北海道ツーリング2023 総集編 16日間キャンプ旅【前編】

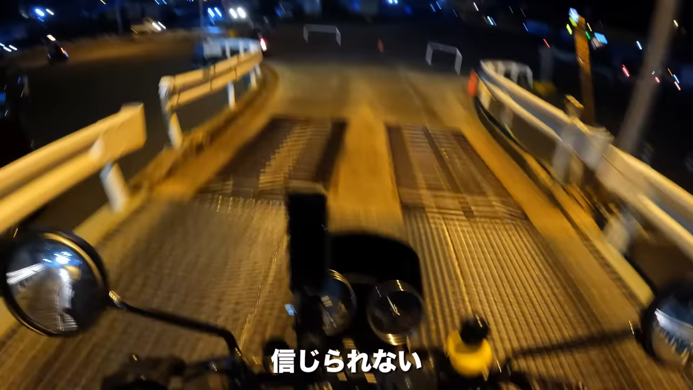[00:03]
I can't believe it. We are here.
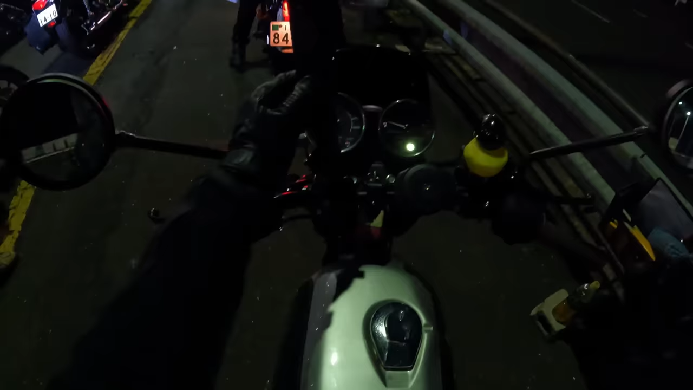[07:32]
We are ready to go. They've just announced we can go onto the ferry, guys.
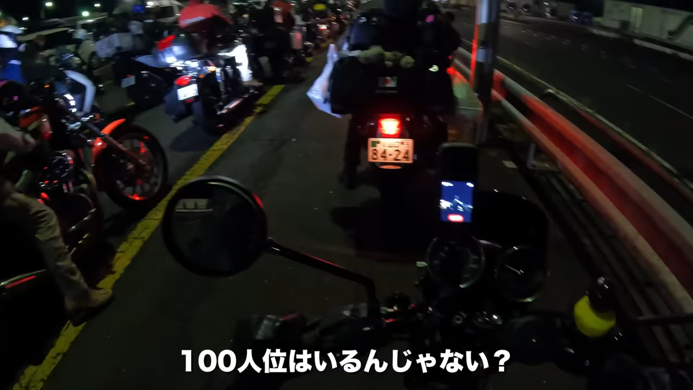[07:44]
Wow, I think there's about 100 people here, 100 bikers, maybe even more.
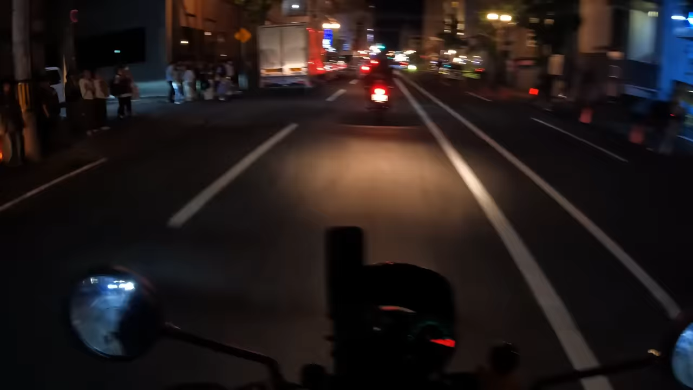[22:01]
Why is everybody taking photos of this place?
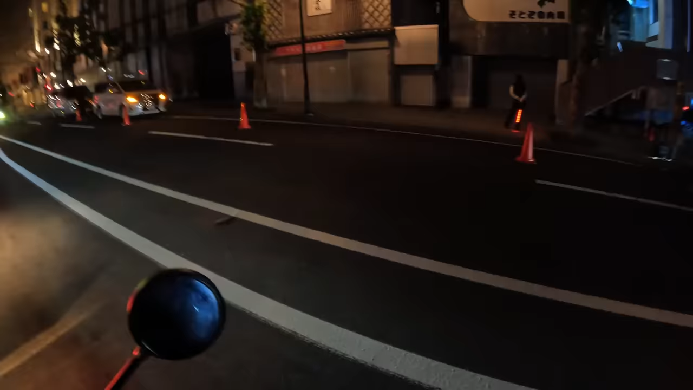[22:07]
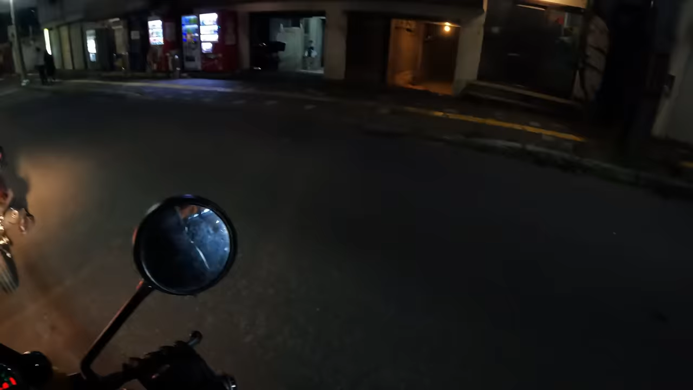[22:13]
We are here. This is the place, the Rider's House, Otaru. We're staying here.
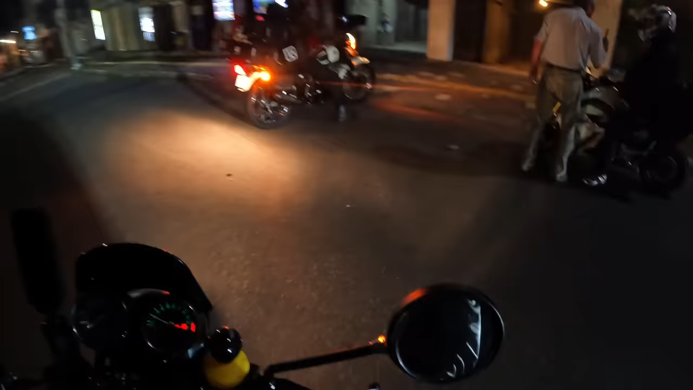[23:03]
Yeah. How can we park? Oof.
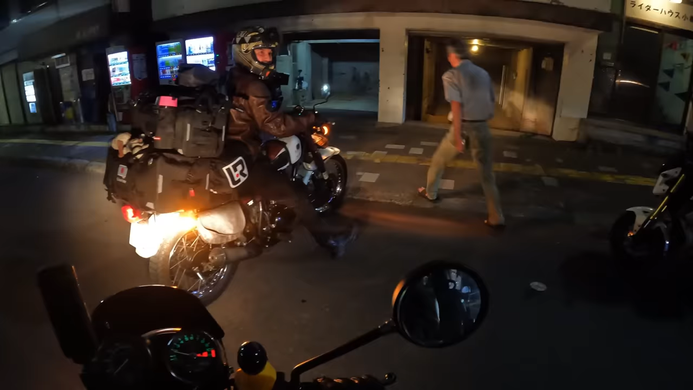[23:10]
We're supposed to park here, but oh my god.